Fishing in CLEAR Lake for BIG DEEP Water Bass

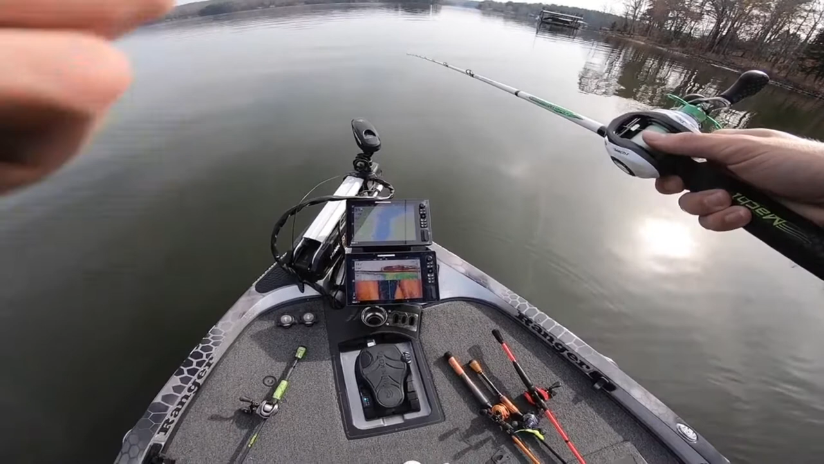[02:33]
There's fish to the left. See that? Uh-oh. Uh-oh. They're following you. Yeah, I'm about to get one. Right here. Watch this.
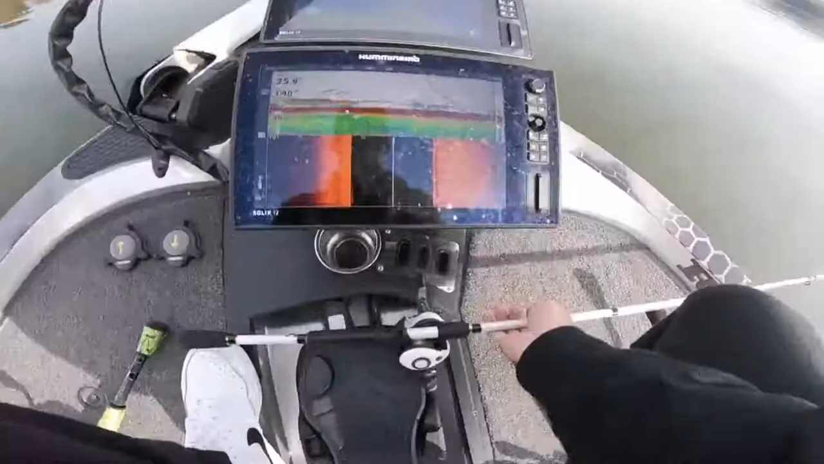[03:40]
We have all this bait. It's all slick of bait. That's my line going down right there with the spoon. These are all bass. 1, 2, 3, 4, 5, 6. Those are all bass that followed me down. They just weren't interested. We gotta fire them up. All right, spot number 2. Let's see how it treats us.